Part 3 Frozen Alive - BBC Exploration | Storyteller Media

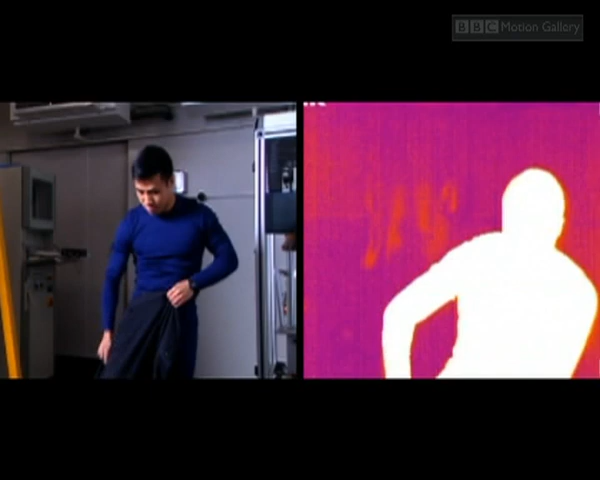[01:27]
As the layers go on, our thermal camera gives us a chance to see how efficient the clothing really is.
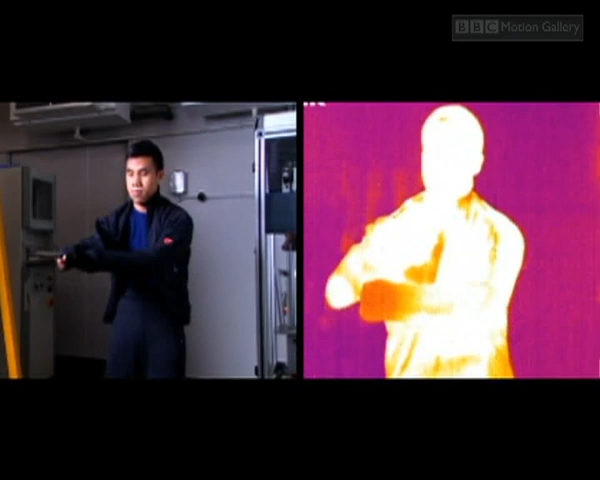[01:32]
The white areas are where Gurkha Kim loses most heat.
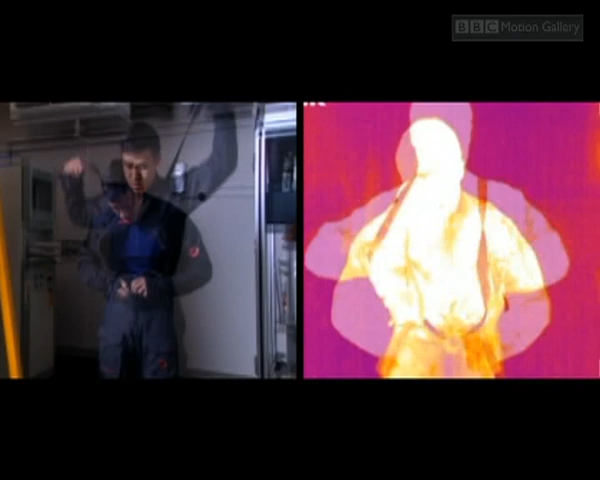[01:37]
The darker red and blue spots are where he's best insulated.
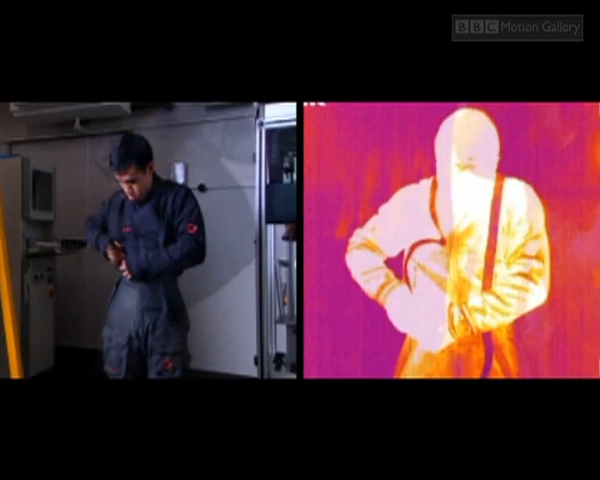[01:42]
In just his thermals, he wouldn't last long.
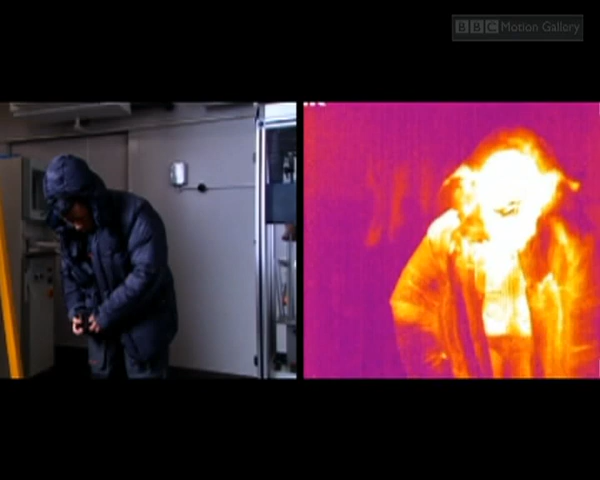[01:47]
But as more layers go on, he becomes better and better protected. Now he's ready to face the cold.